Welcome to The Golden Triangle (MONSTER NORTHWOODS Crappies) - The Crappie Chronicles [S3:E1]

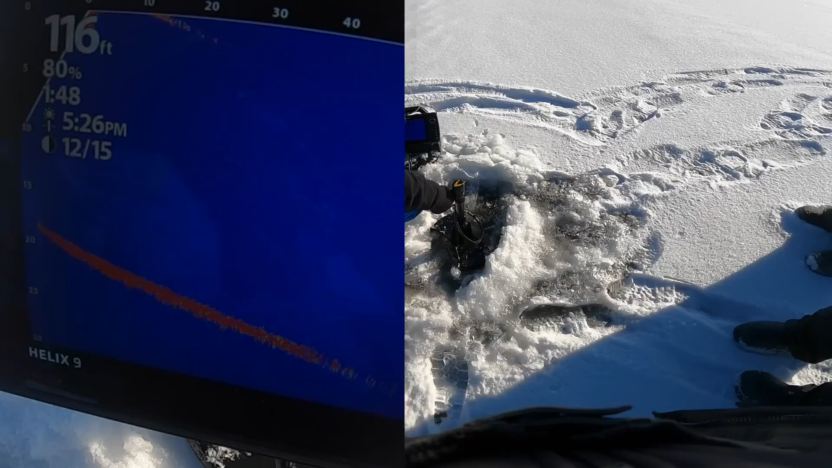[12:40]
oh maybe we sell the only five bottom right here yeah right next to us going under this hole right now something get down
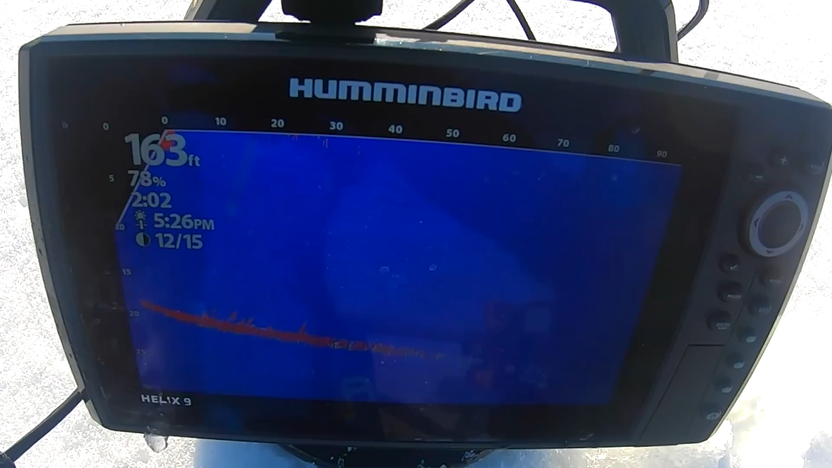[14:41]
someone someone okay you want me to get down yeah
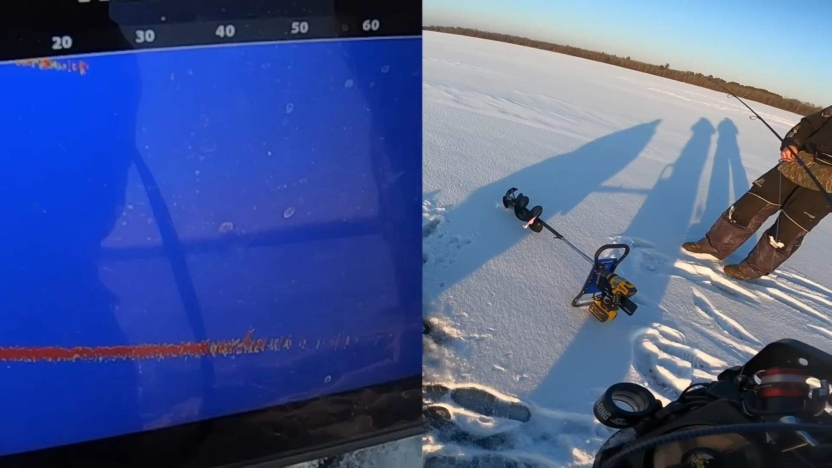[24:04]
right there how far they're like 45
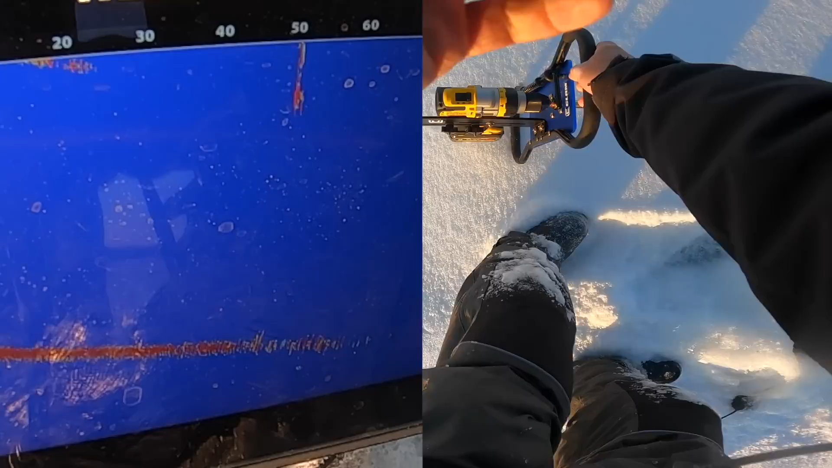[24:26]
you're damn near on them i am on them